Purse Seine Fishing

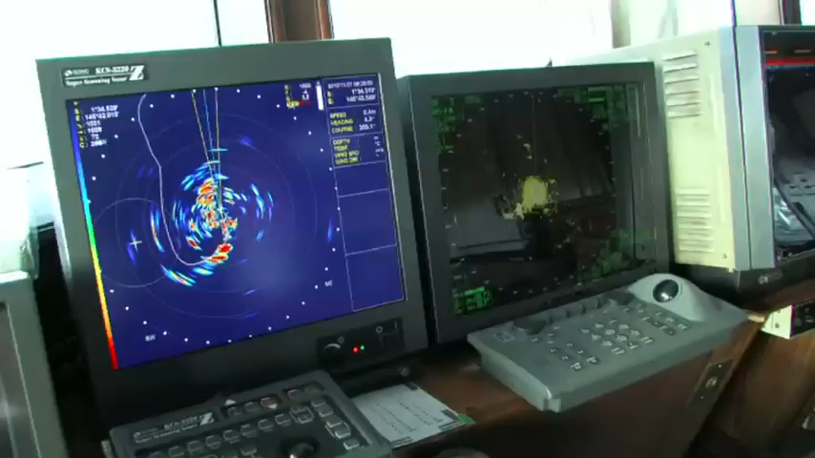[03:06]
Modern electronic equipment such as sonar helps detect fish under the surface.